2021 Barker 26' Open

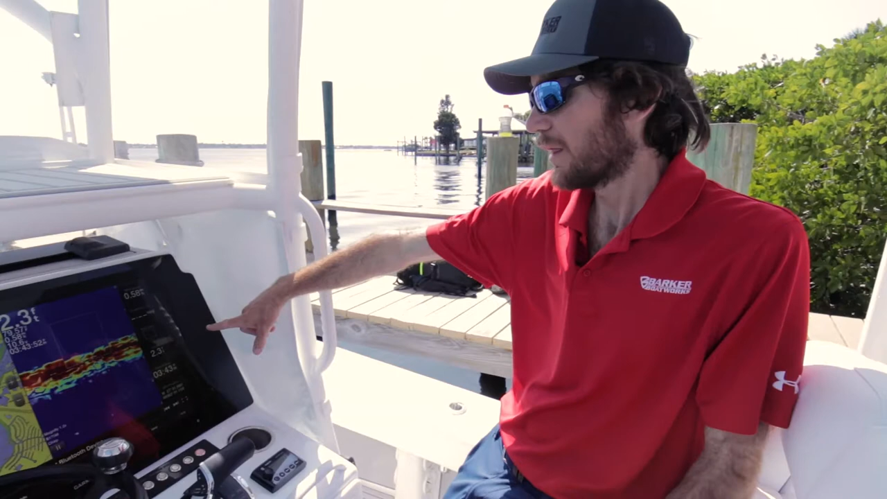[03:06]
24-inch Garmin screen that has your chart. You have sonar.
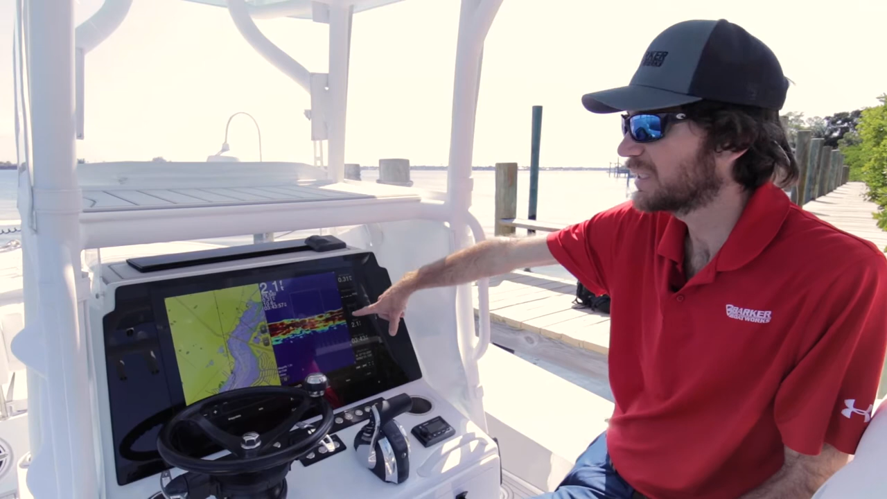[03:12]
You have a V175 through hole transducer. You have the side view down view transducer. You have all kinds of options that you'll read in the option